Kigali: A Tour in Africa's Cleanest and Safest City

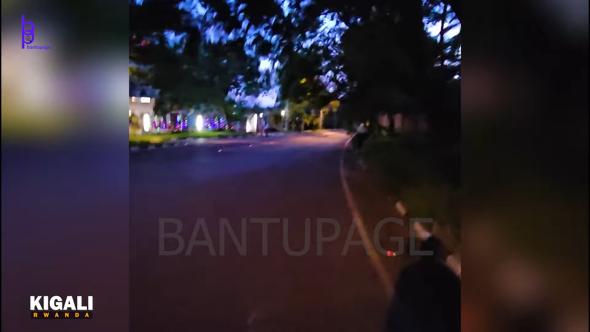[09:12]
these are the Yago taxis they don't have Uber here or boat taxify look at the roads just how clean quiet
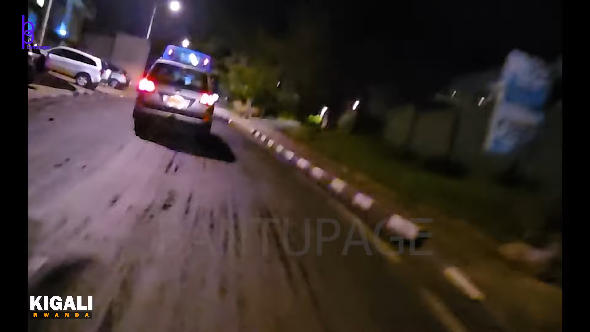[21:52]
I want to see why it's going to stop hopefully it will make a good recording again we're going off the hill it's a struggle there are lots of here yeah
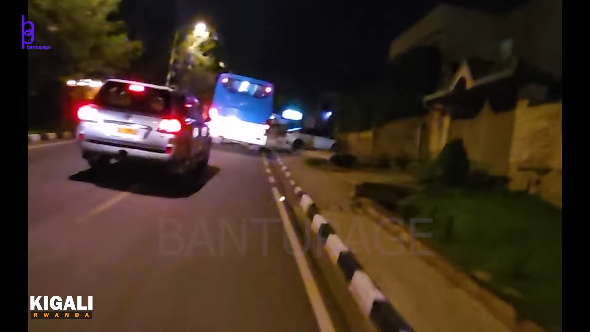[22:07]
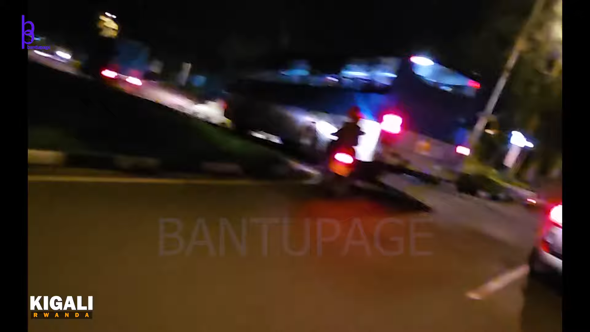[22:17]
the bus is leaving us it's turning there are we going that way oh no we're going the same way that's good
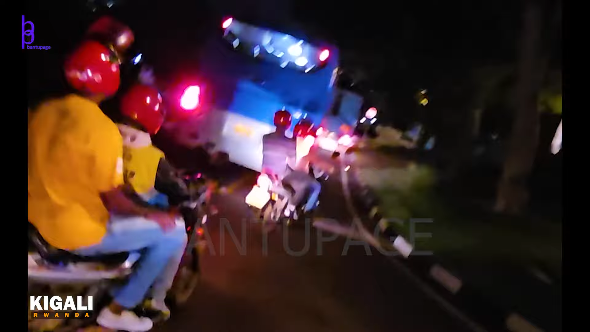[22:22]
that's good I'd like to see where that bus goes oh we're going to overtake it oh no